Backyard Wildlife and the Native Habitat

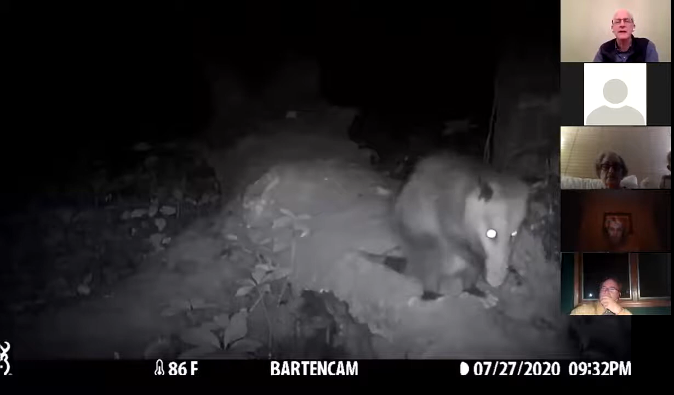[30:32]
Here's one cleaning himself just like a little cat. One of the things they're famous for is eating ticks. I've read that one possum can eat 5,000 ticks in a season. So I love having possums in the yard. If he eats one tick, I'm happy to have him in the yard. It's probable that most of the ticks they get from grooming them off of their own fur because they are very clean. Possums also are our only North American marsupial.
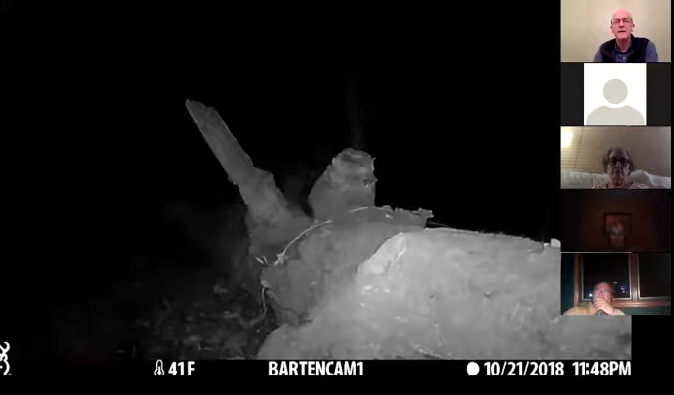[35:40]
Closely related to the weasels and the skunks are the mink. So mink are more aquatic, and they tend to spend more time by the lake, which is two blocks away. So we don't get them in the yard very often, but every once in a while one comes through. So the mink are a little bigger than the weasel.
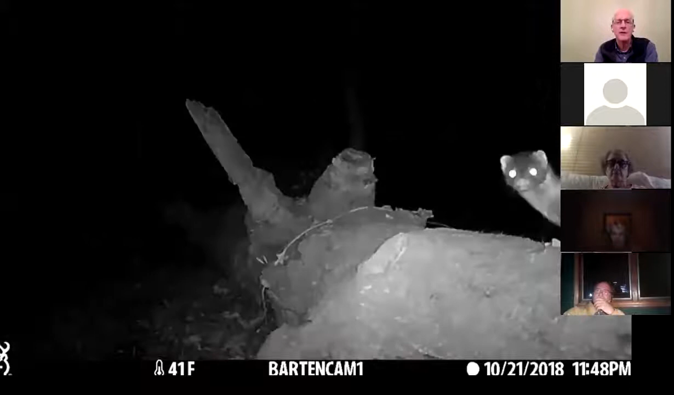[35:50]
They're a little thicker bodied. They're certainly darker colored. They're more dark chocolate brown, and they're not so frenetic in their activity, but they are voracious predators. And here's one during the daytime running down the log as well. They have kind of a loping gait.
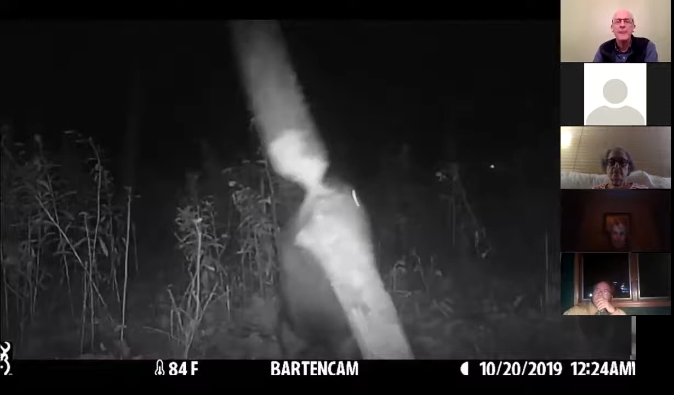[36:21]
And I caught a video. The restoration manager showed me where they were working. So I set up the trail cam on this log that was like near completion and caught the video of him bringing that tree down a little bit. And then I set it up on their lodge.
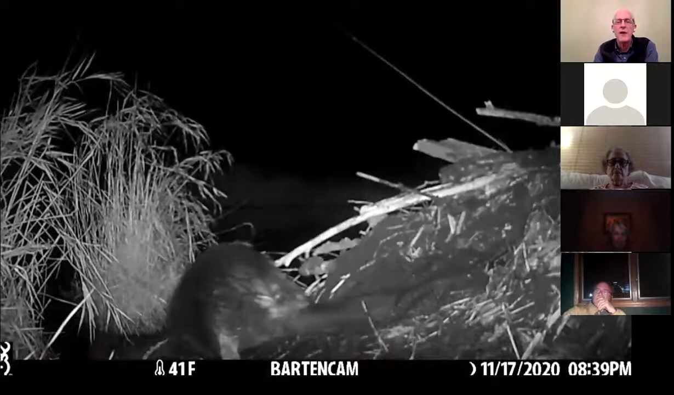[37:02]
And they carry tufts of grass and they carry the sticks. So my one beaver story is one time in the 1990s, my son came in and told me there was a beaver in the yard chewing on the tree. And we're two blocks from the lake.
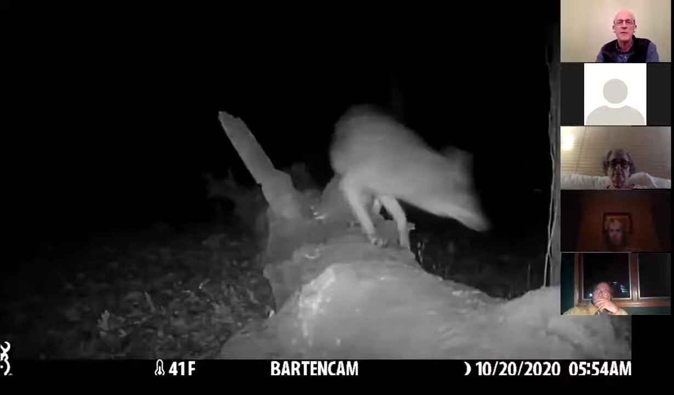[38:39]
All right, and just a couple days later, here's the very same log, the very same trail cam, and here comes a neighbor's cat.
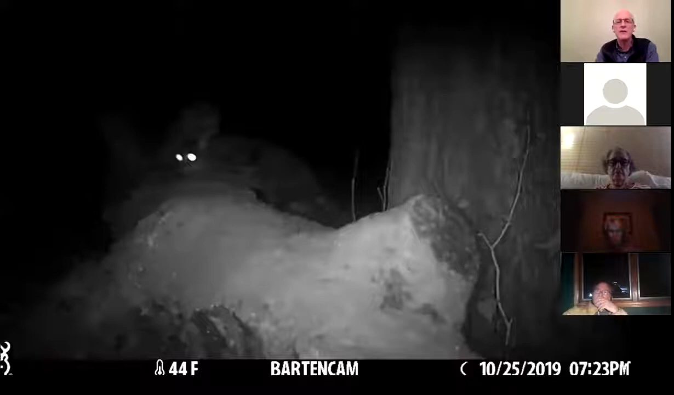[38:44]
So I post these coyote videos all the time, and the neighbors who follow me on Facebook and Instagram know that we have a lot of coyotes,
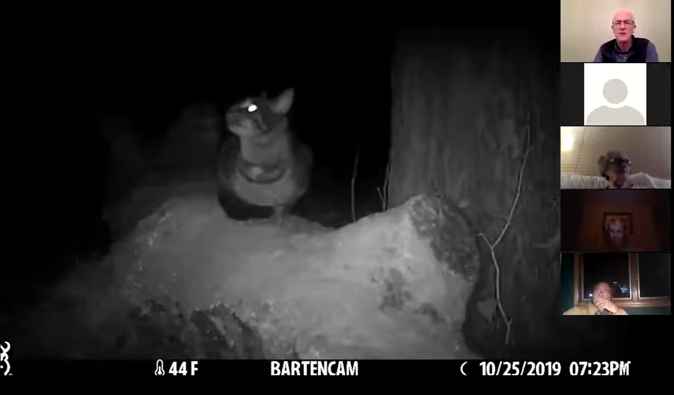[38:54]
but one of my neighbors isn't getting the message, and about every other year I see the cat on my trail cam videos several times over a period of about 2 months, and then I don't see him anymore. It's been about 6 weeks since I've seen this cat on the trail cam. I hope that that means that either the owner is keeping the cat indoors now. I hope that it means that either that or they moved away. But you know, your cat's pretty smart,
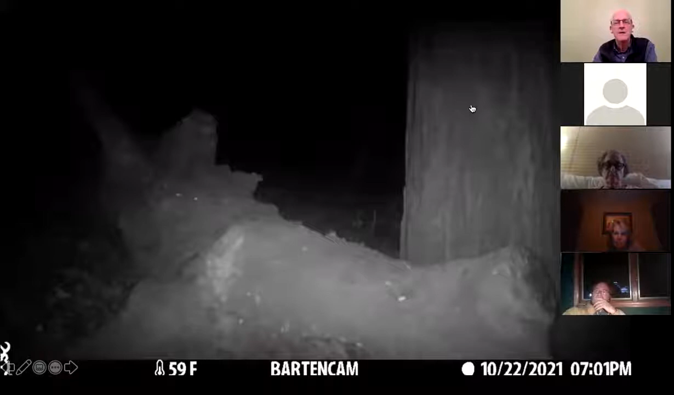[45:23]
So again, with that really long tail and the leaping thing, I'm pretty sure I got a video of a jumping mouse here. So moving on to insects. We all know that we have pollinators.